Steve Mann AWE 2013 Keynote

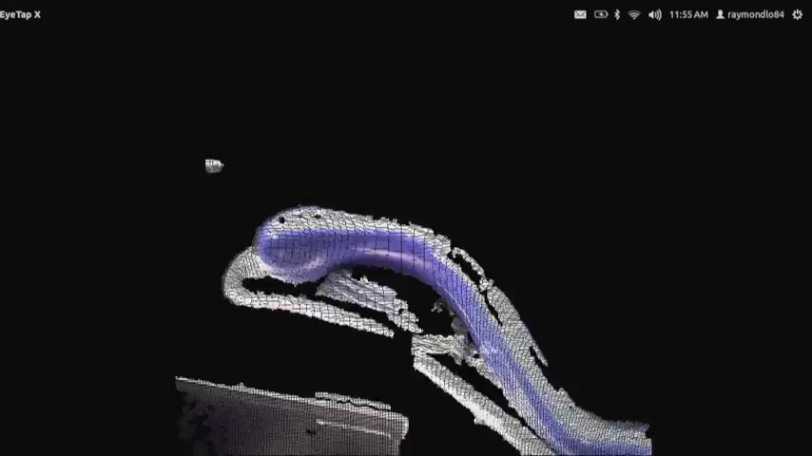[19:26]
So having this ability, now we can actually render something exactly how I see.
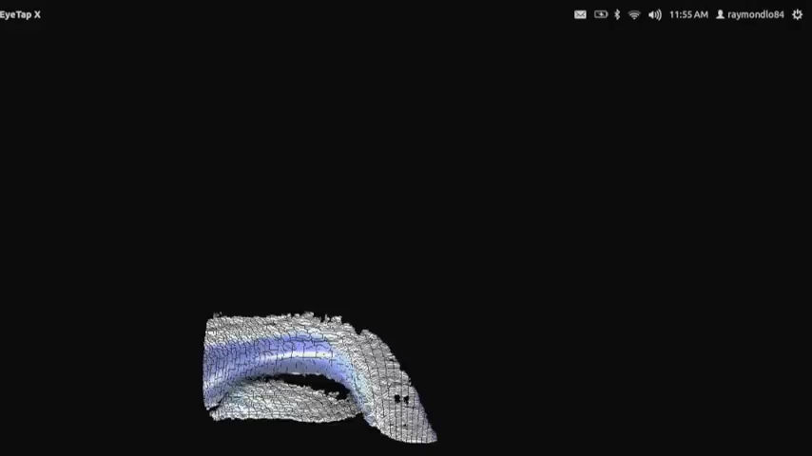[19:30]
And we have actually samples here, and then we have an actual wearable system that allows you to walk around everyday life as a Steve's team with these kind of custom-built classes. So anything you want to add? Good. So anyway, switch back now, I guess.